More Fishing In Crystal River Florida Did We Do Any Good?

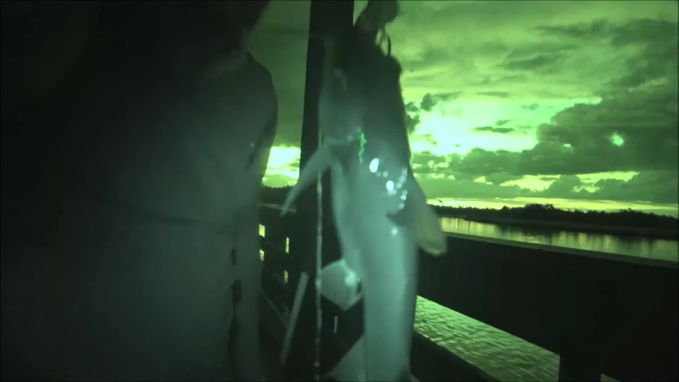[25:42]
hitting like crazy today. So get the hook out of him.